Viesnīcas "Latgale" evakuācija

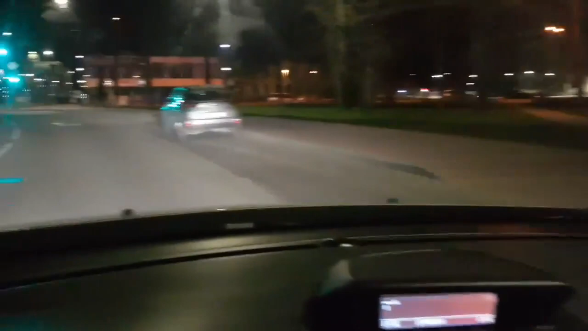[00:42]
интересная ситуация у нас на этой неделе, то автомобиль в северном районе сожгли, то потом был взрыв,
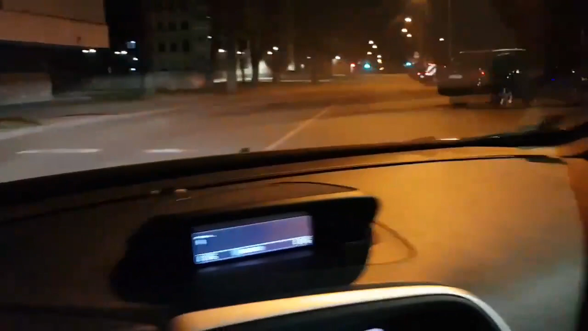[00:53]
взрывное устройство на аллее Адбриош у нас, вот теперь в Латгале что-то происходит,
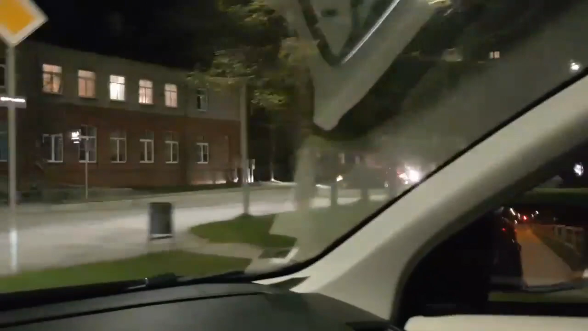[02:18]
ну, вот мы подъезжаем уже с другой стороны, ну, вот, как вы видите, здесь тоже все оградили,
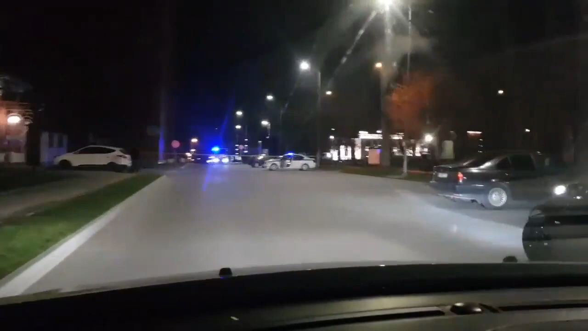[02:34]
стоят, стоят экипажи полиции, что-то вот интересное происходит, ну, видимо, работают саперы, ищут взрывное устройство, стоят автобусы на случай эвакуации, ну, и так далее,